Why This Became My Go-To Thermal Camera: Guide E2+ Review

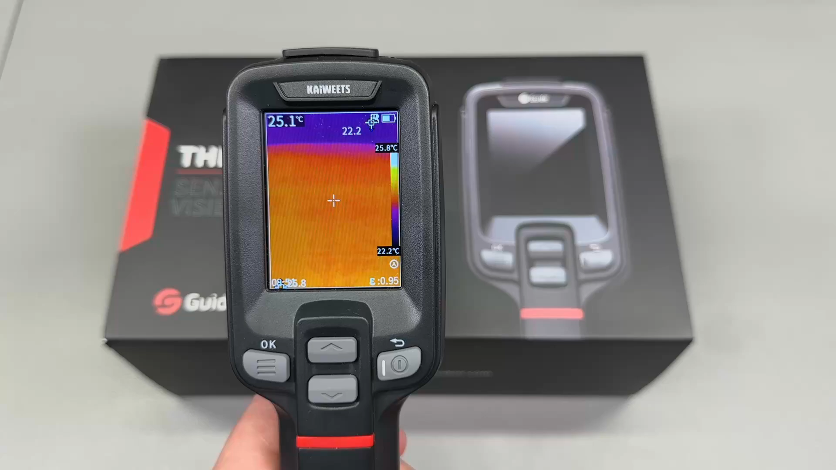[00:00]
On screen: spot 25.1°C, scale top 25.8°C, scale bottom 22.2°C
Welcome to a new vlog, it's been about six months since I reviewed this thermal camera
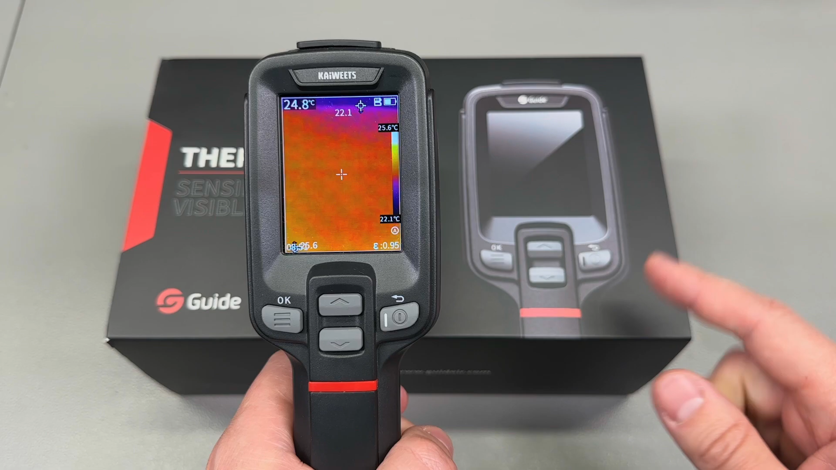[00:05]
from Kaiwitz and if you watched that video you might remember I mentioned that this is likely
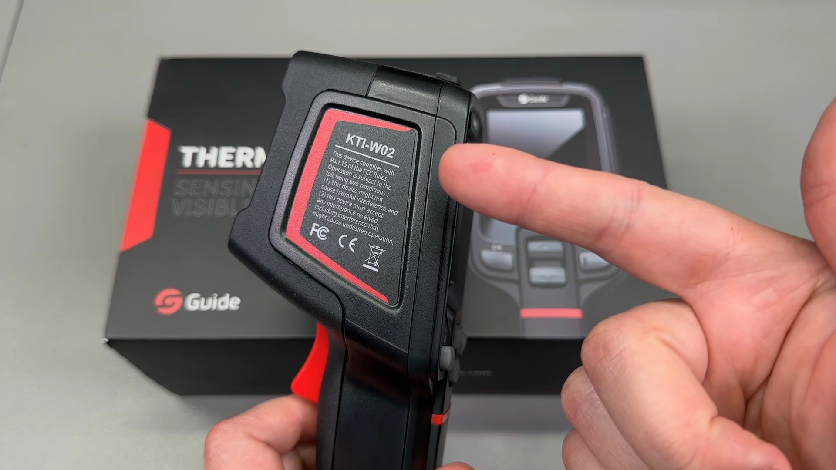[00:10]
a rebadge from an OEM of thermal cameras and you guys pointed out in the comments that it could be a guide PC210 model because it looked the same, had the same specs. In any case it's a great little camera I still
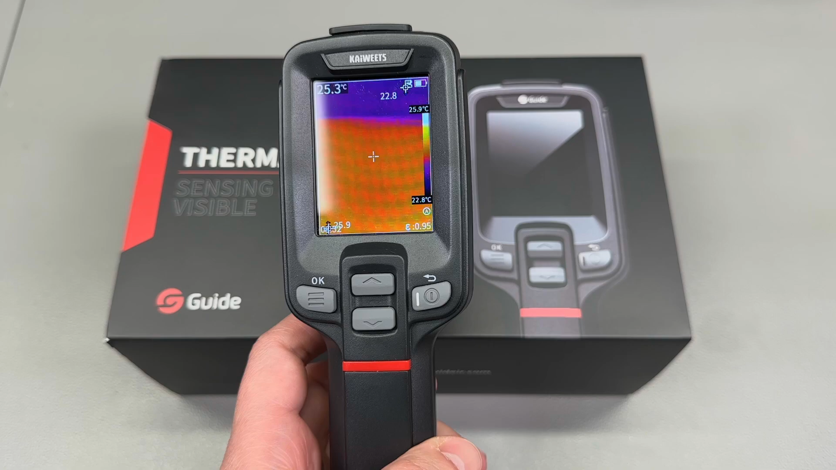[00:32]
On screen: spot 25.3°C, scale top 25.9°C, scale bottom 22.8°C
reached for this in the past six months every time I needed to do a thermal measurement just because of that super fast instant boot time it has and also the resolution is the same as on all of my other thermal cameras so it
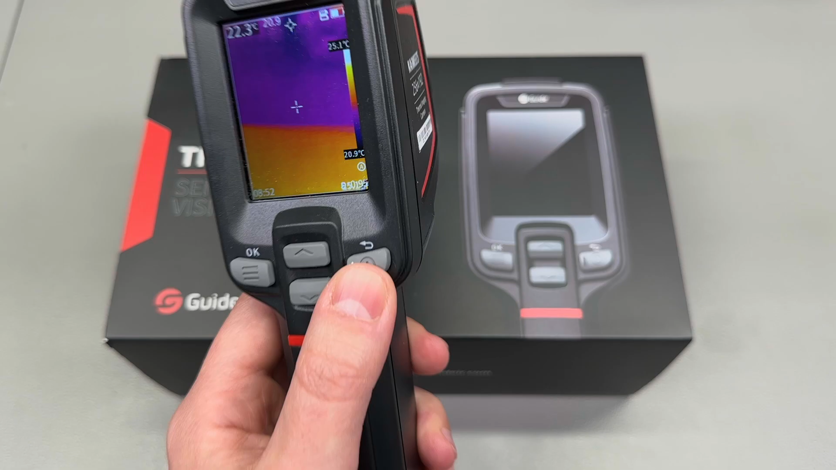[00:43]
On screen: spot 22.3°C, scale top 25.1°C, scale bottom 20.9°C
has been a great choice for me but that's about to change because now I
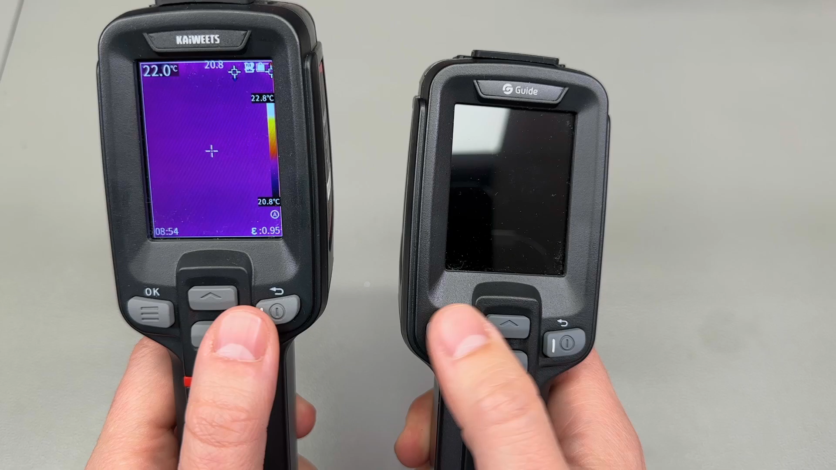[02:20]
On screen: spot 22.0°C, scale top 22.8°C, scale bottom 20.8°C
controlling the camera you got the same rubber cover up here for the usb port except that here you'll notice a difference
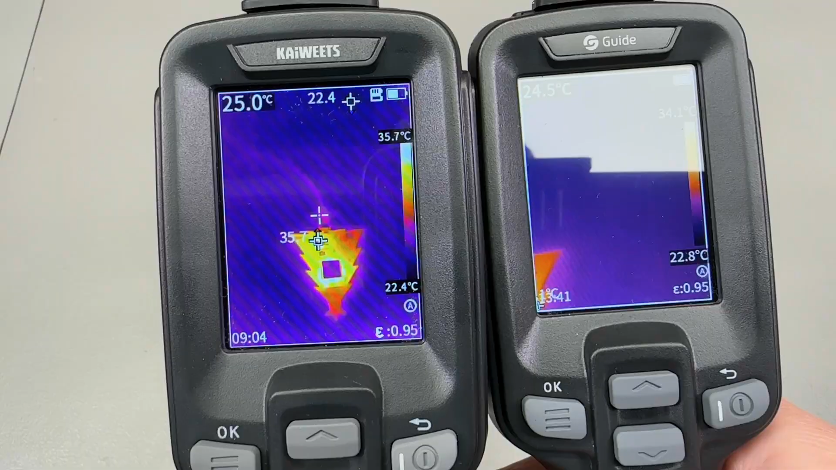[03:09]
you get a focal length of 7 millimeter with a narrower field of view when compared
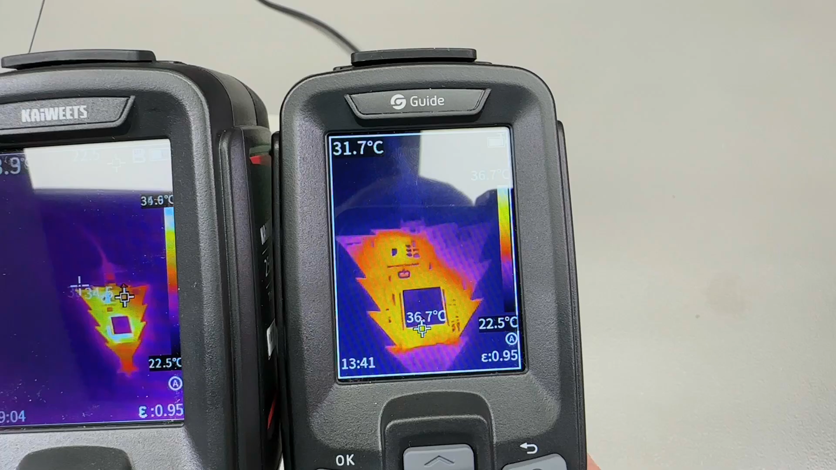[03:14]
On screen: scale bottom 22.5°C
to the 3.2 millimeter focal length on the PC 210 or the Kiwitz
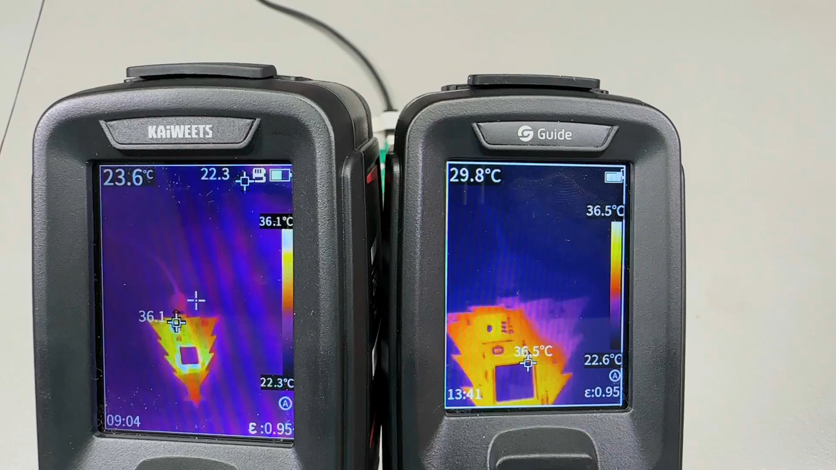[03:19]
here and this translates into a more zoomed in view on the E2 Plus
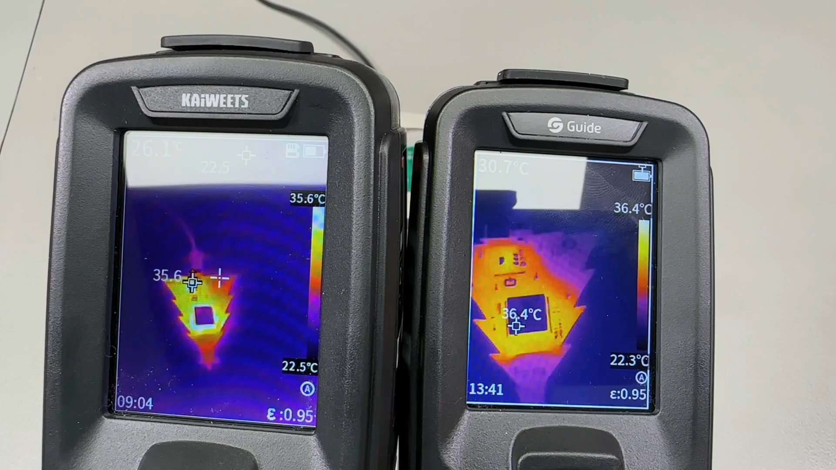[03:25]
which you can see here in this sample footage when the two are compared.
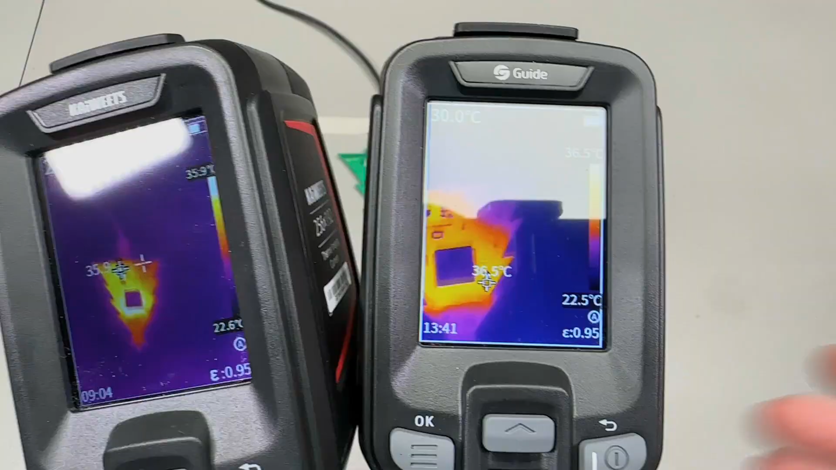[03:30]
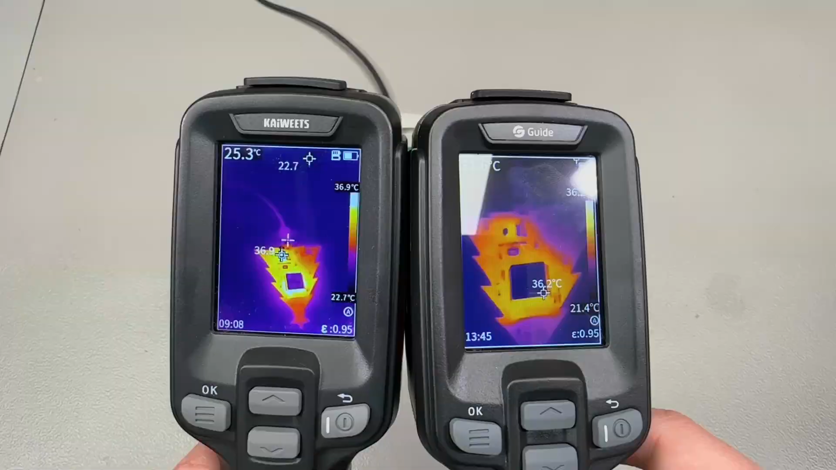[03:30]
On screen: scale top 36.9°C
In addition to that the software on this E2 Plus works some magic to virtually
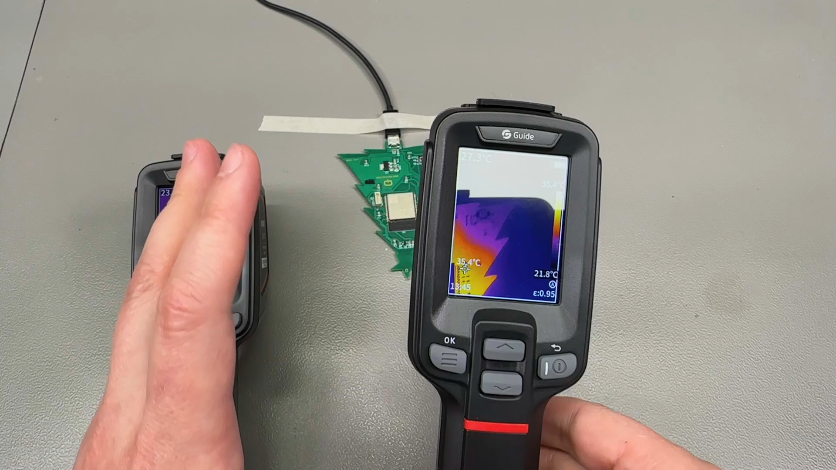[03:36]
extend the IR sensor resolution to effectively
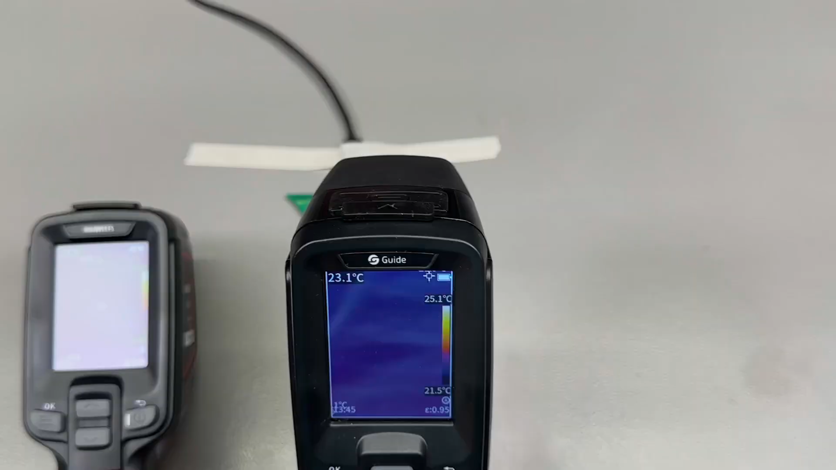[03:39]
On screen: spot 23.1°C, scale top 25.1°C, scale bottom 21.5°C
double it to 512
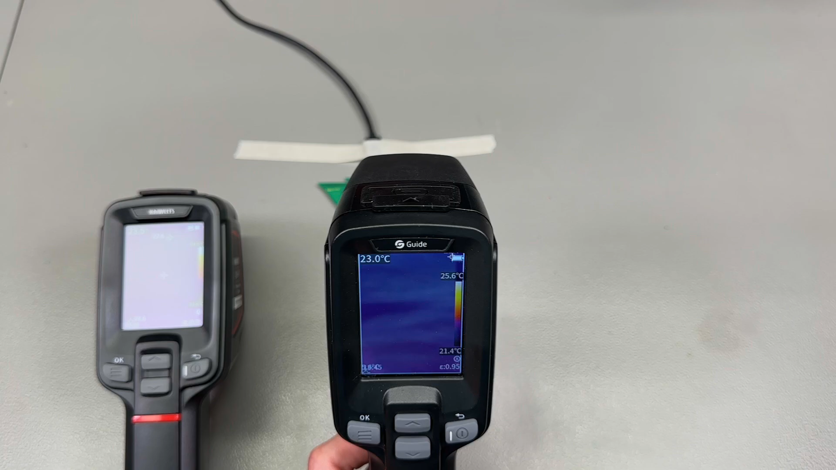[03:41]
On screen: spot 23.0°C, scale top 25.6°C, scale bottom 21.4°C
by 384 pixels and you can really tell that when turning on the camera and comparing the output with the previous model you can really see all the tiny details show up like here we can see the reflection of these markings in exposed copper on this PCB so even though they're using probably the
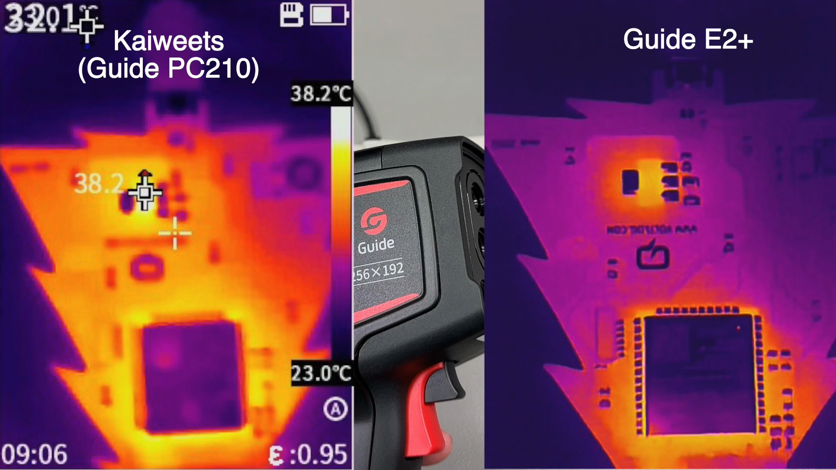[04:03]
On screen: scale top 38.2°C, scale bottom 23.0°C
same IR sensor inside of this with a different lens system and extra softer features and probably a more powerful processor they're able to give you more detail
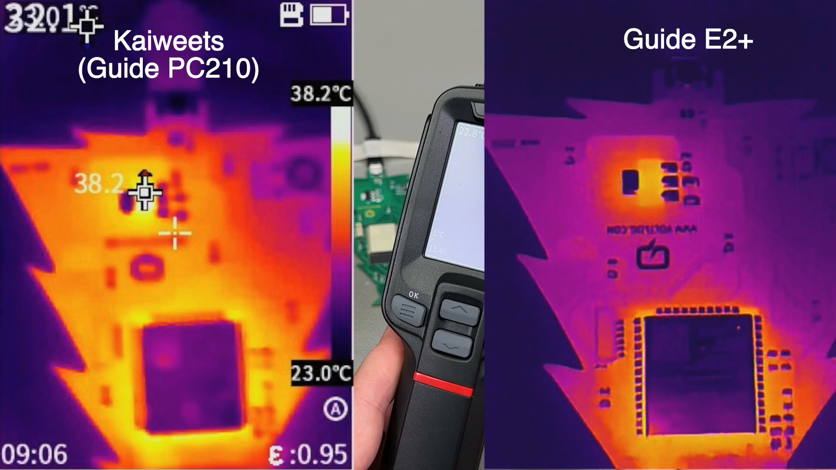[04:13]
On screen: scale top 38.2°C, scale bottom 23.0°C
in the image on this E2 Plus model but here comes the killer feature and so
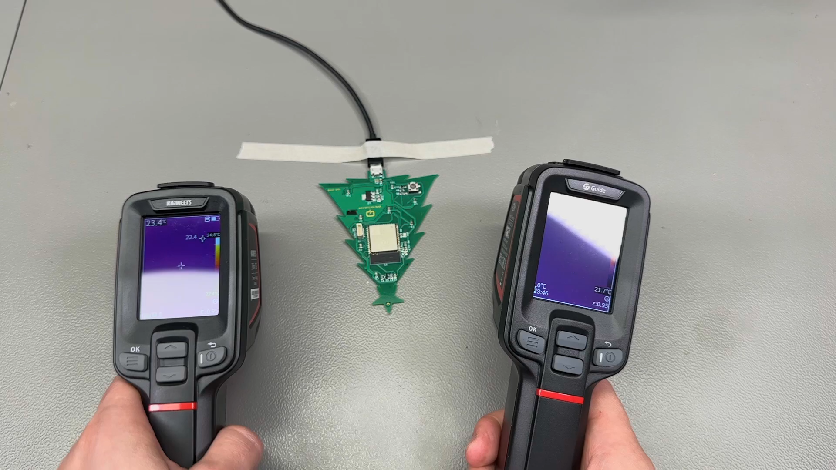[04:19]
while on the previous models you have this you know fixed
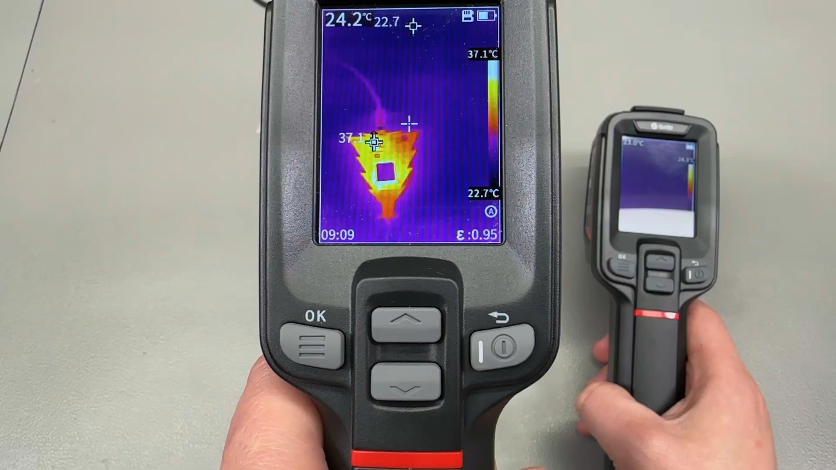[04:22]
On screen: spot 24.2°C, scale top 37.1°C, scale bottom 22.7°C
focus lens with the